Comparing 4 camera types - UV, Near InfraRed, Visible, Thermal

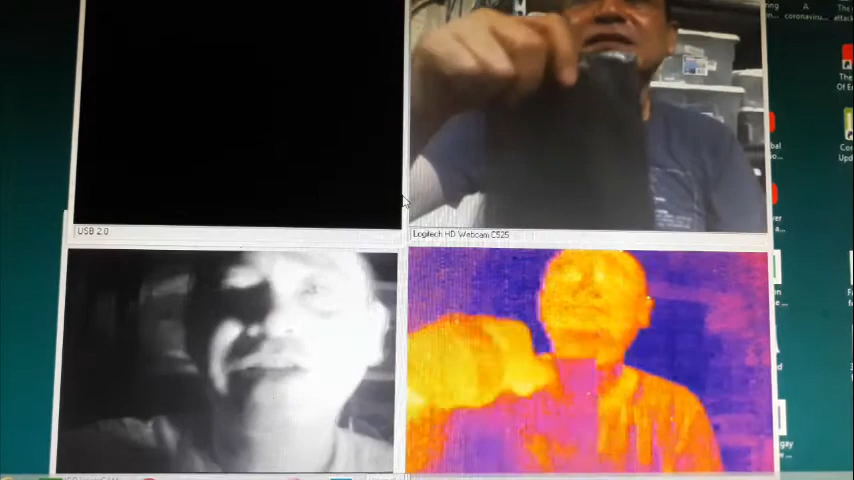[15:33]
it should provide some shade but that's totally wrong because in as you can see in
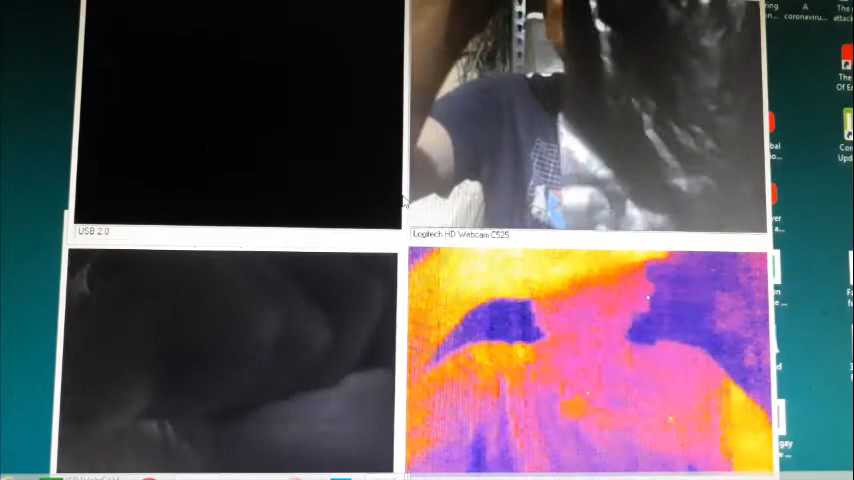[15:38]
in the visible camera blocks the light passing through uh same thing with the near infrared
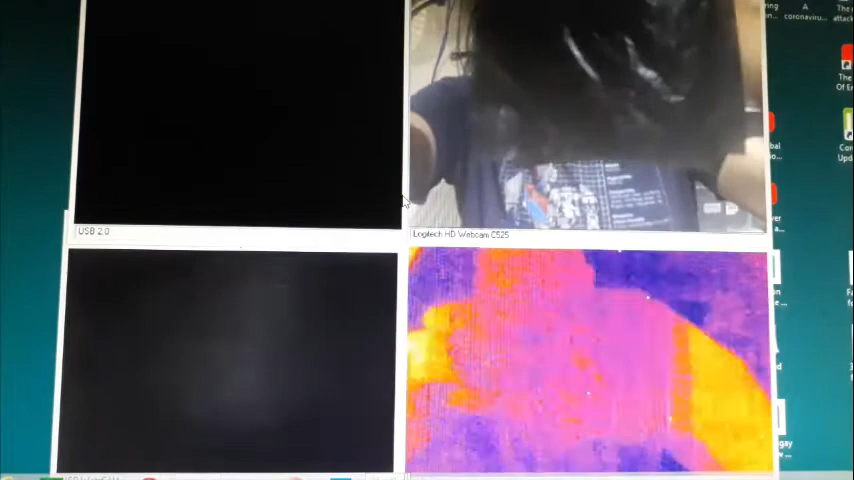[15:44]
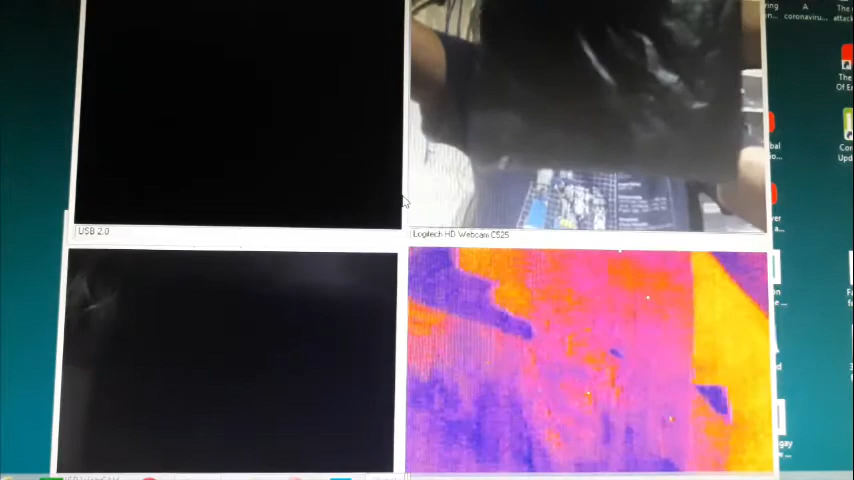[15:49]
almost but you can still see it a bit transparent but in the thermal range it's totally
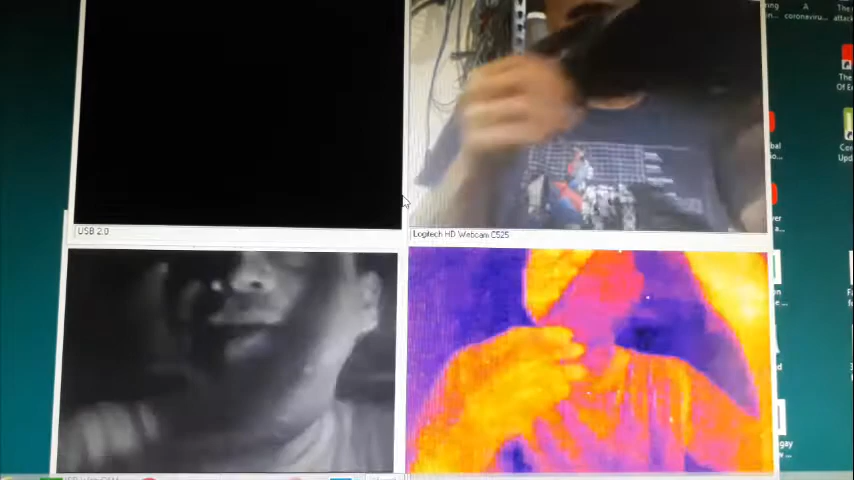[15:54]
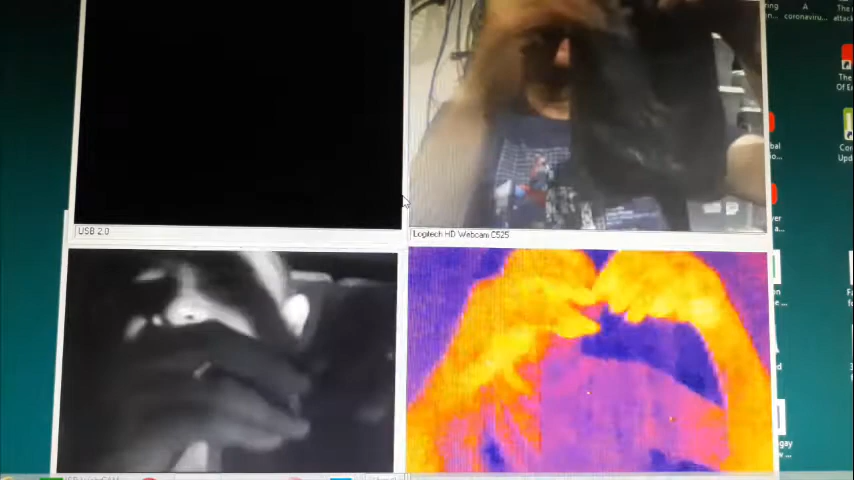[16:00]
so you can see you can still see my hand behind it so what that means is uh basically
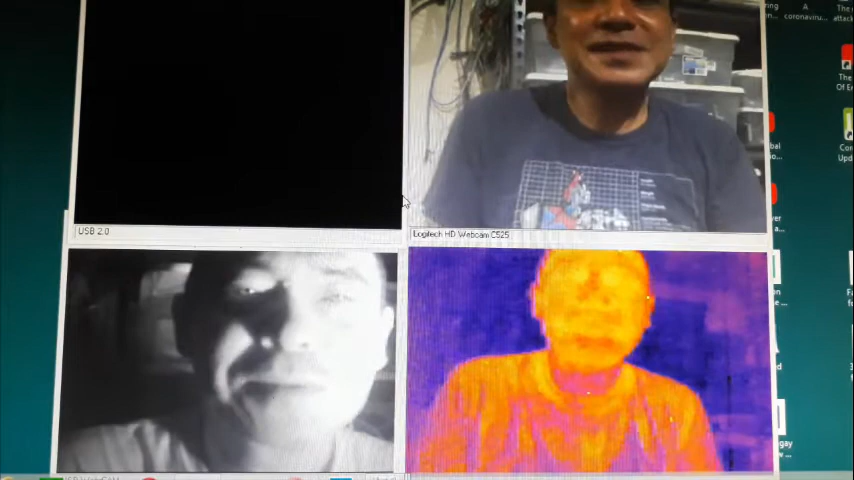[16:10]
uh this was useless for the purpose that I was doing you know trying to cover make the coolers uh less warm because all the heat from the sun was still passing through the trash bags
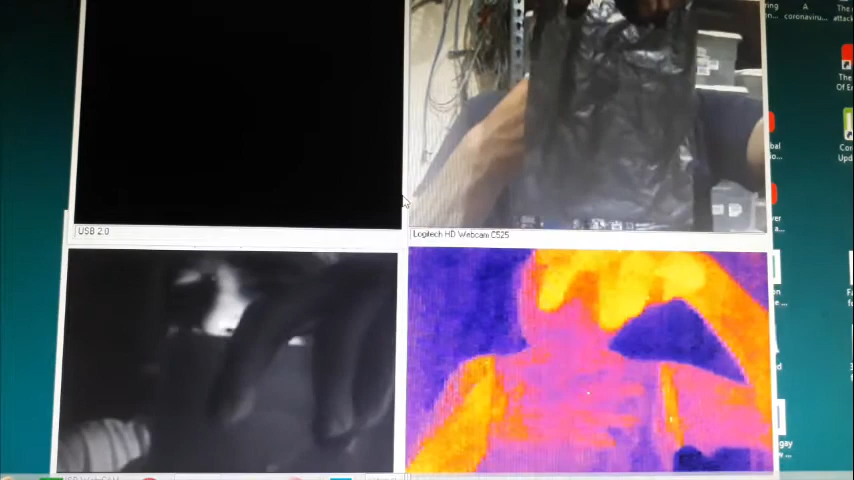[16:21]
so next we have a glass
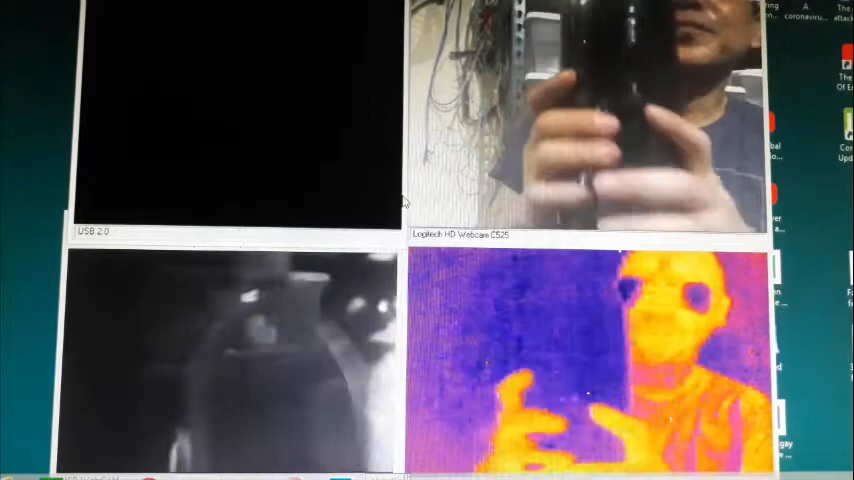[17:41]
again you can see the differences in you know the wavelengths being passed through so in normal visible
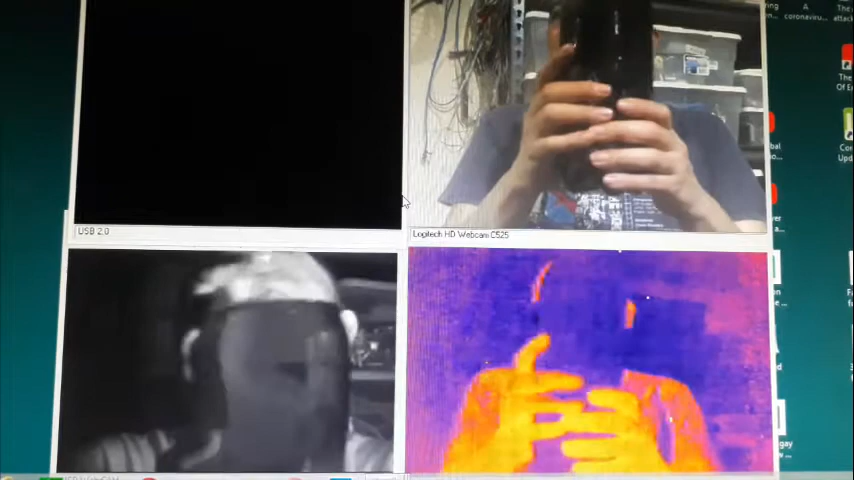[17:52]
cameras can't see anything behind it but in near-infrared but in near-infrared you can see my finger
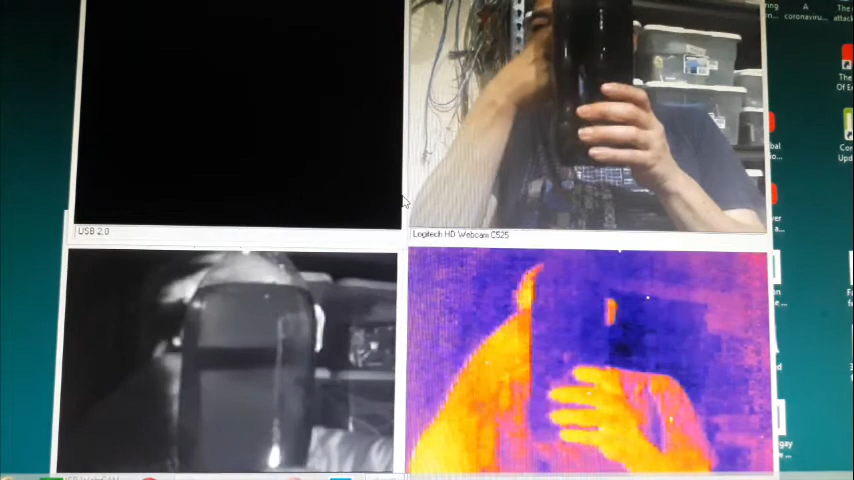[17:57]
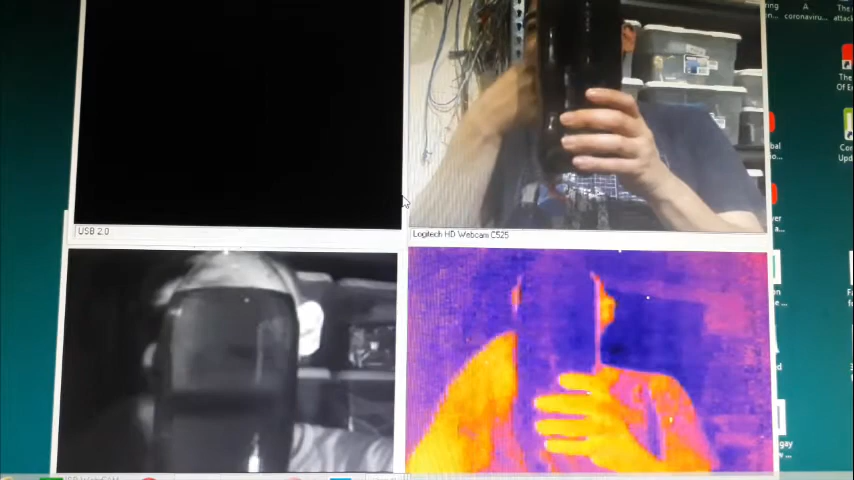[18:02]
going through so coca-cola is
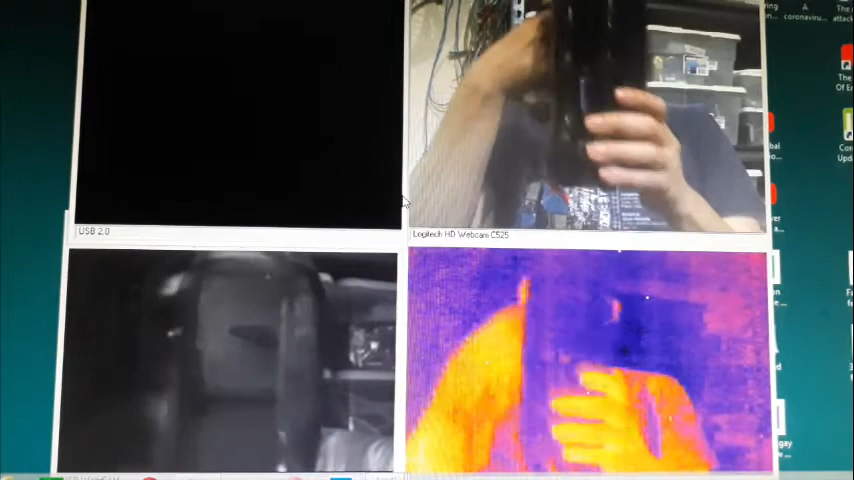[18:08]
transparent in the near-infrared but in thermal and the